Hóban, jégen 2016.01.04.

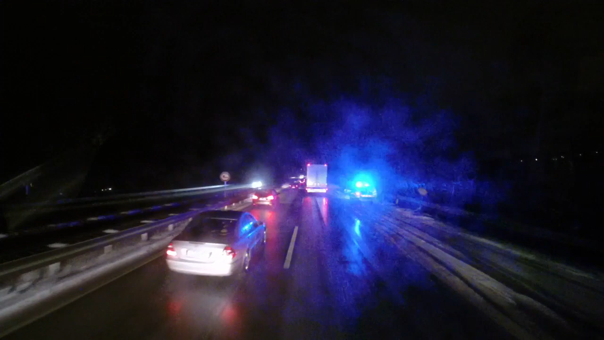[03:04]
Igen, hajje, megpördült és odaverte. Ezért kellett itt camogni ilyen sokáig. Hát nem irigylem őket. Hát sajnos előfordul. A kollégánál kicsit nagy volt a lendület, úgy látom. Betette a kerítés mellé a kamiont. Na igen, észnél kell lenni, mert csúszik.
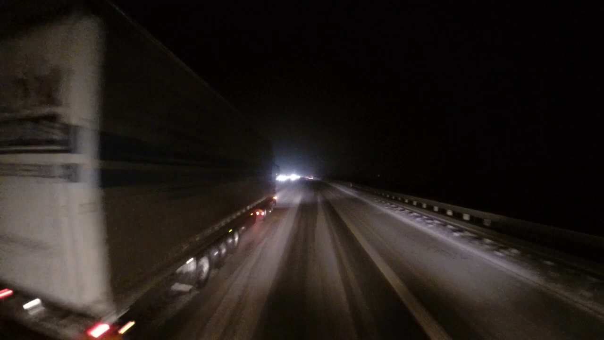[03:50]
Ott meg valaki mintha szembeállna a leálló sápba, forgalommal szembe. Lehet, hogy azért megyünk itt ilyen lassan, mert megpördült az illető. Lehetséges. Na majd mindjárt meglátjuk. Igen, ott elakadás jelzővel ott áll a szélén, forgalommal szembe.